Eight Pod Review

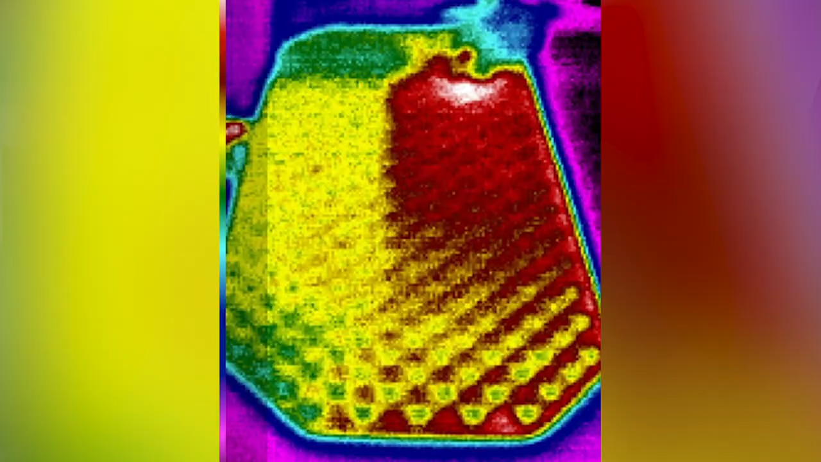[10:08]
in this picture you can see a thermal image of the two extremes of temperature possibilities with one side set at
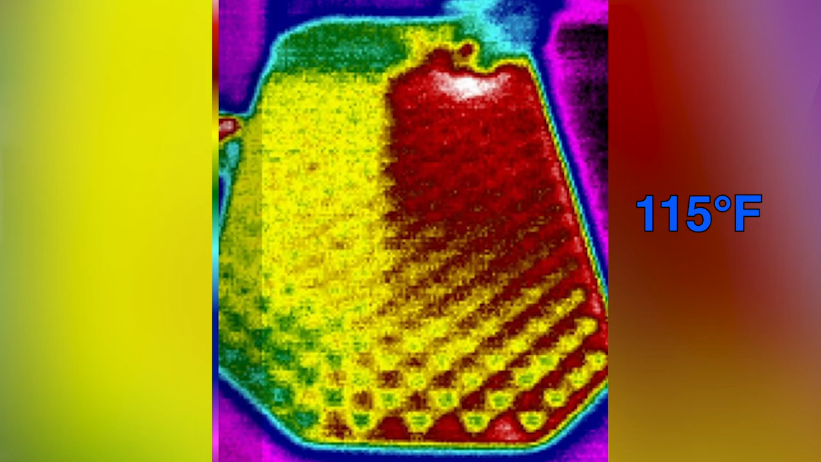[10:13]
115 degrees Fahrenheit and the other at 55 degrees I think the app did a great job customizing the right temperature for me but you can always